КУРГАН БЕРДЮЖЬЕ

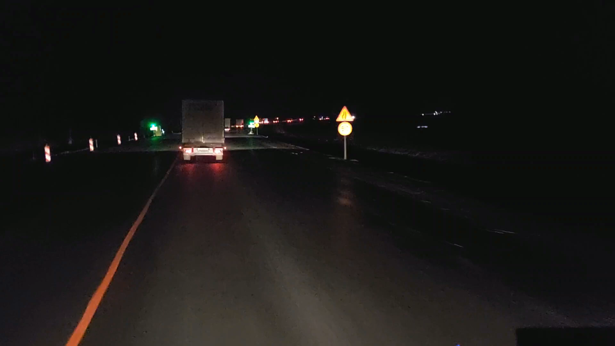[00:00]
друзья до курганского колечка до первого нам осталось 78 километров и пожалуйста у нас опять здесь реверс но нам повезло сегодня мы идем под зелененький нет километра всего полтора с натяжкой
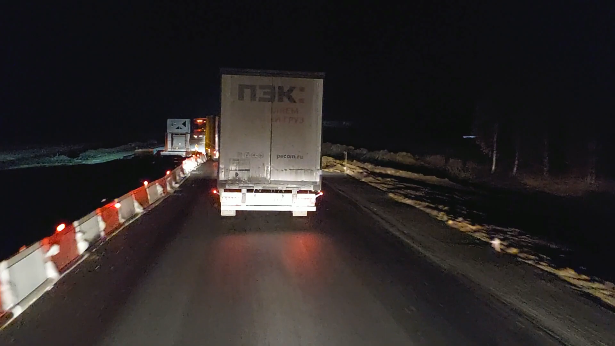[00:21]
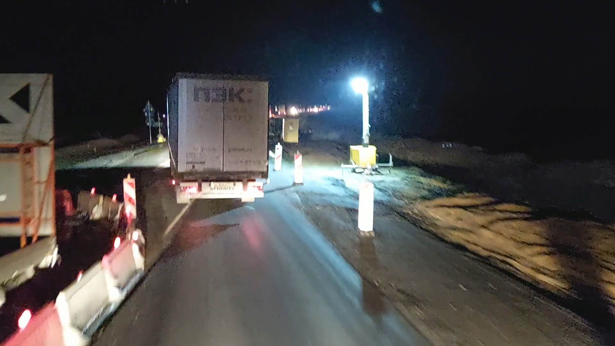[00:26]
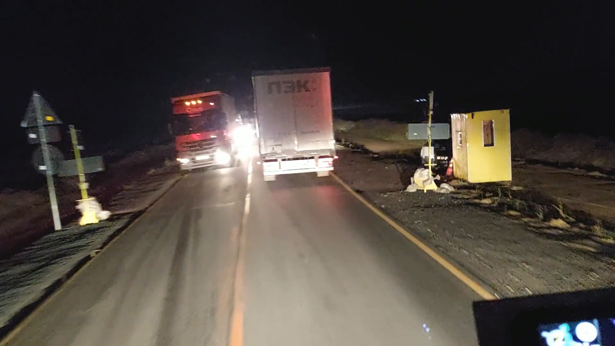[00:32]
так всего один прошли так ну что 6 километров мы проехали от одного реверса и уперлись в другой нам стояли правда немножко опять здесь реверсивное движение светофорчик и до колечка остается 72 километра катают асфальты днем и ночью с мальчика
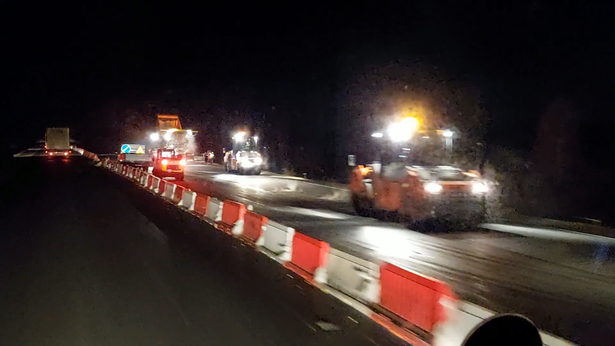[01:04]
вот это я понимаю строительство идет полным шагом
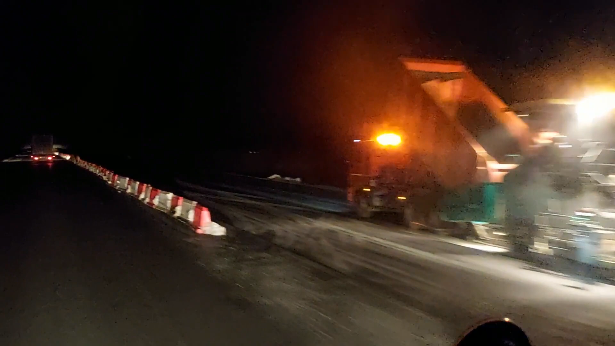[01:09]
ночью правильно пока тепло то надо торопиться а не когда белые
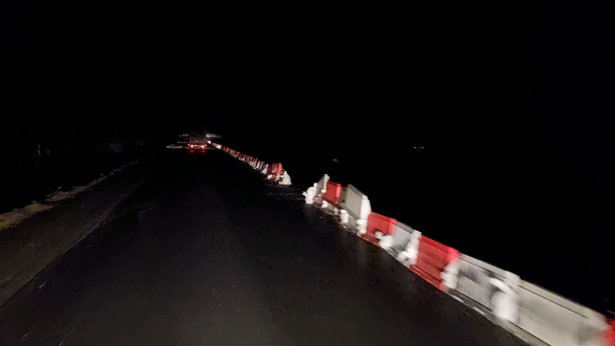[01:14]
мухи полетят тому же снег власть асфальт так второе это получается реверс у нас ребятки на трассе челябинск курган
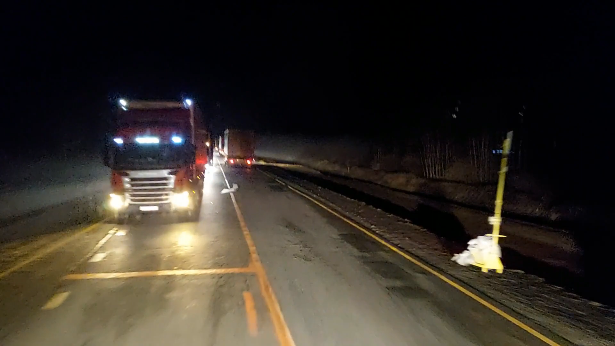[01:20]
и оба нет непосредственной близости курган друзья на что подъезжаем мы кургану до колечка осталось 3 километра 800 метров
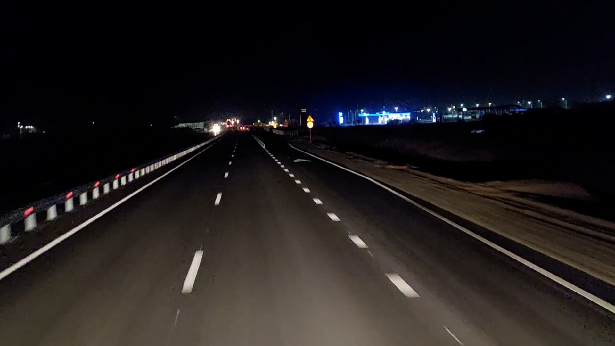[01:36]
и только я хотел сказать что всю дорогу сделали осталось вот эти два реверса в 70 километрах от кургана нет нет ребятки оказывается здесь еще
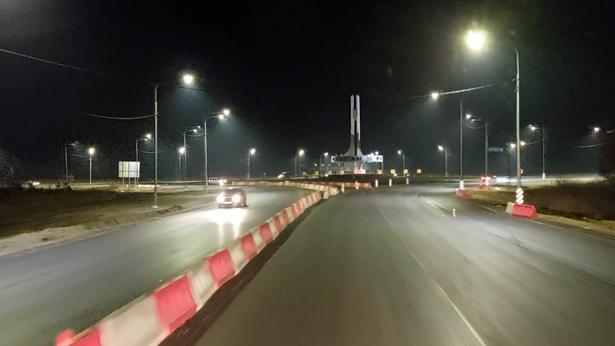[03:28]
вот и наш вот и наша стелла курганчика
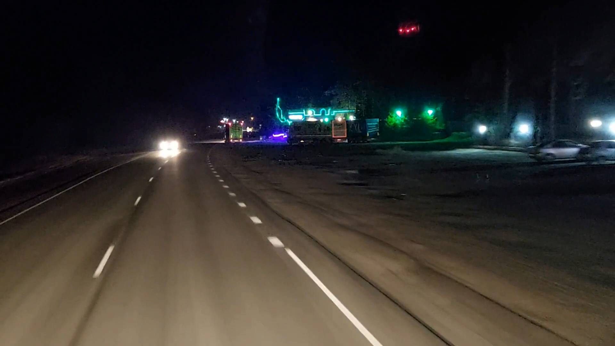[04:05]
знакомая нам кафешечка здесь обширон как красиво украсили гирляндами
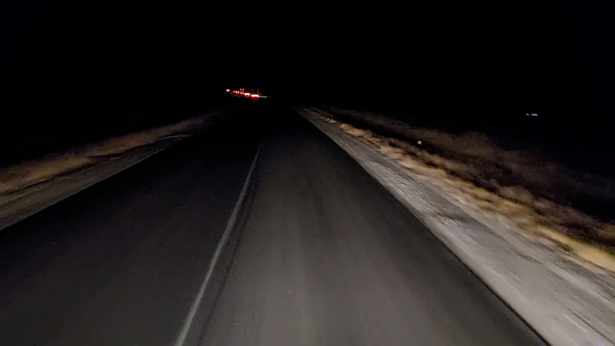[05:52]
Еще половина, как говорится, была асфальтом покрыта новым, а половину-то нет. Нет, ребятки, походу, не доделали, потому что я смотрю, впереди у нас еще реверсивный светофор красный. Практически пять минут постояли и поехали.
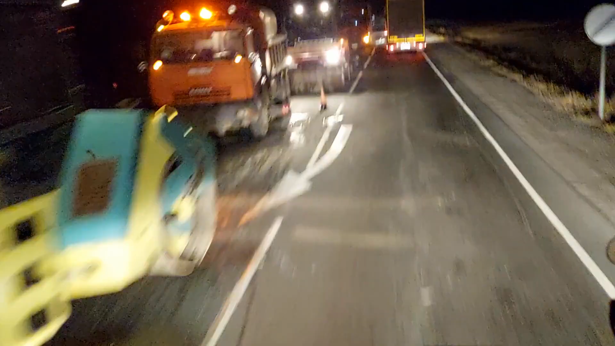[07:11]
Вот и добрались мы до Макушкинского кольца. В сторону Бердюшки повернем. Там еще остается 101 километр. Но прямо нам нельзя. Там у нас Казахстан.
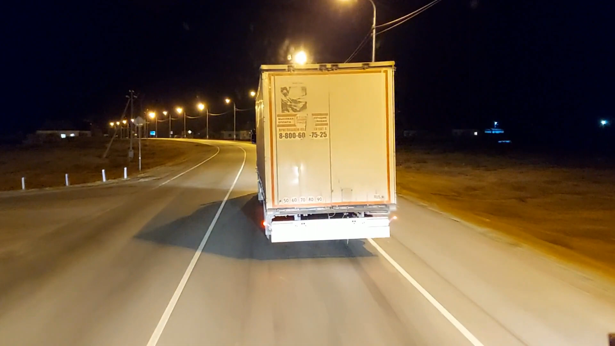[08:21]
Первая деревня у нас Обутковская. Закончилась. Не так далеко от нее вторая деревня сейчас будет. Вторая деревня у нас Копырино. Тоже небольшая по площади.